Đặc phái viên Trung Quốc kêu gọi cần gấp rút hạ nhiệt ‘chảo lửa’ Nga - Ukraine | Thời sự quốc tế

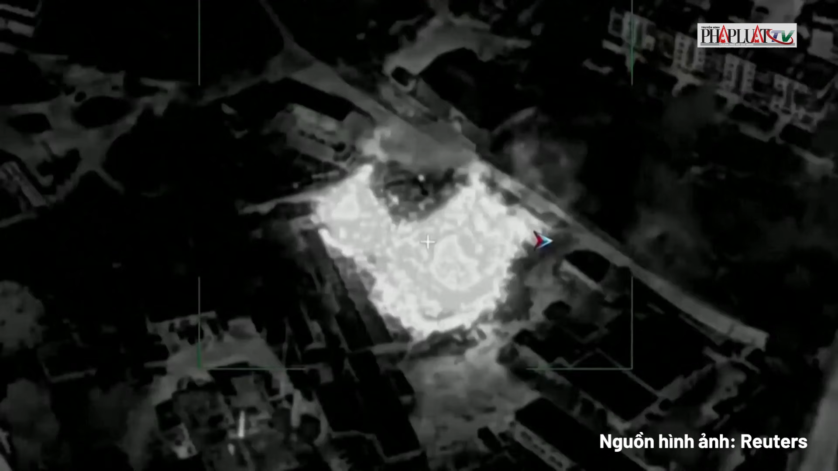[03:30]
sau các cuộc tấn công của Nga vào tỉnh này ngày 27 tháng 8 Ông Fedorov cho hay một số ngoài nhà đã bị hư hại do các vụ nổ và mảnh vỡ từ cuộc tấn công Tại tỉnh Dnipropetrov,